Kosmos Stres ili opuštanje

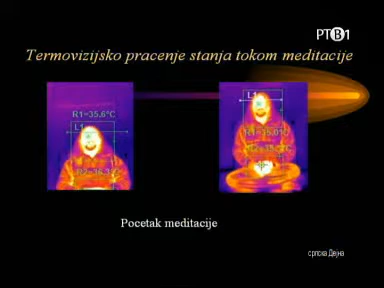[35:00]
je znači jedna od slika gde se vidi mislim da malo mi je daleko pa ne vidim odavde ali jedna od sledećih možete preći na sledeće ovo je početak meditacije gde se beleži normalna temperatura tela posle nekog vremena posle nekog vremena je kamera registrola nagli pad temperature znači i to na 34,3 stepena što ukazuje ja bih napomenuo tu je i moj prijatelj Vadan koji će to potvrditi kad temperatura tela padne
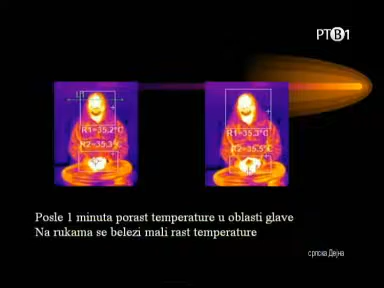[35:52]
stepeni vi ste ugroženi dobro da li je to značilo da je ovaj meditant ugrožen? ne naprotiv naprotiv znači kad se meditacija radi na pravi način ovaka duboka meditacija znači on je bio on je čak upozorio da ga ne dira ma kako to izgledalo sa stanovišta medicine da je on ugrožen životno i tako dalje znači ja ga nisam prekidao i jednostavno nisam mogu da verujem ono što kamera pokazuje a kamera ne laže pošto znači to nema nema laži nema prevare temperatura je bila 34 za raznešto stepeni znači svako drugi bi u toj
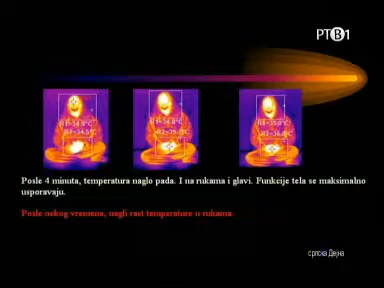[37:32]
možete dalje dalje privaciti možete dalje sljedeći dobro znači na jednom do ovih slajdova i kamera pošto kamera kad registruje temperaturu ona automatski izbaci vrednost temperature traži tačke sa najvišom temperaturu temperaturom u po odručju koje posmatra i automatski prepoznaje oblike temperature predstavlja i beleži najvišu temperaturu to su ovi krstići koji se sad ne vidimo
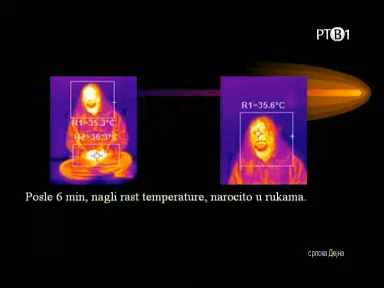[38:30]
baš najnižu temperaturu 34,2-3 stepena što je izuzetno niska temperatura i što je najinteresantnije znači to se desilo u rasponu od nekih 10 sekundi i on prešao iz normalne temperature koje sam registruje snimao u daleko nižu temperaturu i posle nekoliko minuta je polako vraćao telesne